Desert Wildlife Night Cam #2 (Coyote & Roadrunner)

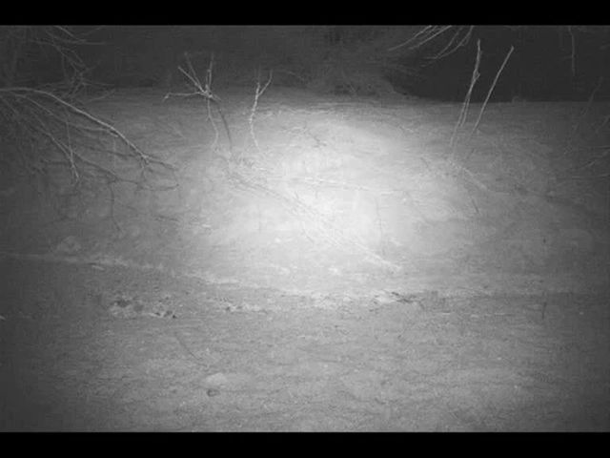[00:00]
look up in the right hand corner of the video and you can see the coyote approaching with his glowing eyes this is desert wildlife night camp number two coyote and Roadrunner is what we got now the tapetum lucidum is the iridescent reflective
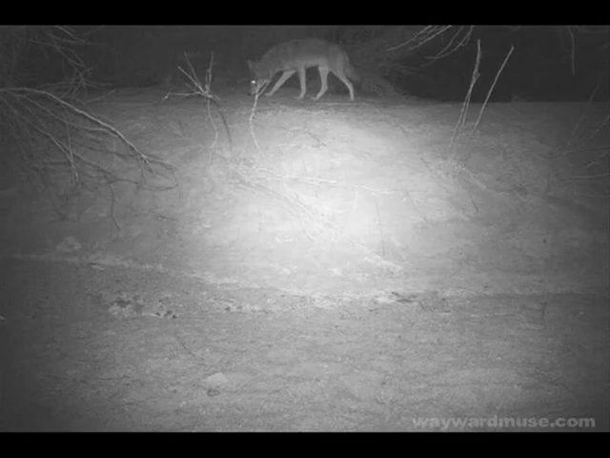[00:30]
pigment layers at the back of the eyes of nocturnal animals which makes the eyes look like they're glowing and shining when illuminated in the dark its purpose is to enable these animals to see better in the dark
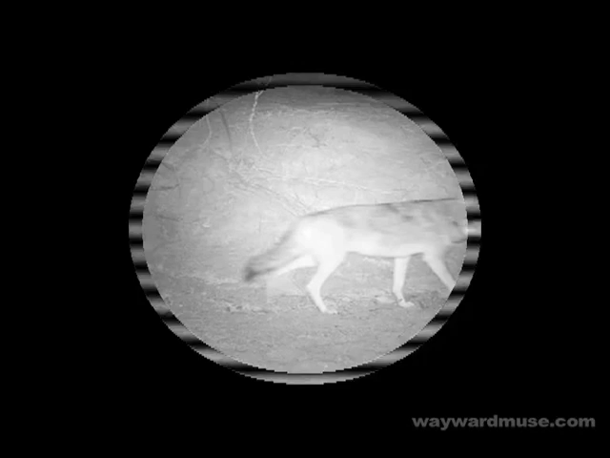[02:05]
probably due because of the coyotes built in night vision goggles nature's night vision if you will which
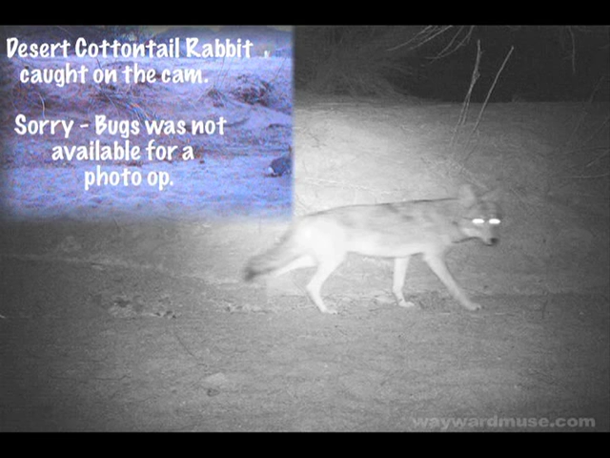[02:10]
beats our military-grade night vision cams hands down